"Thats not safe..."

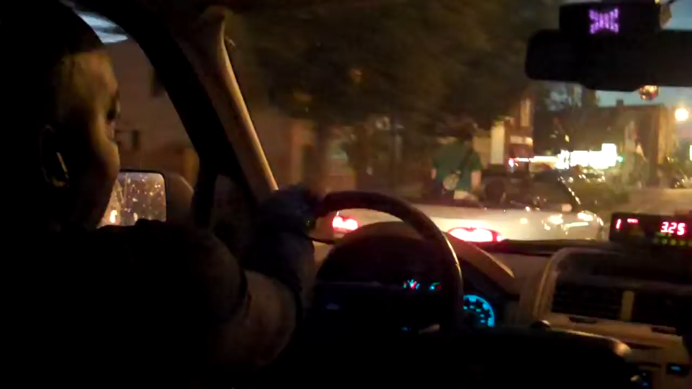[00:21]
That's not safe. If that guy should step on the gas, and she's not aware, cause she's gonna die.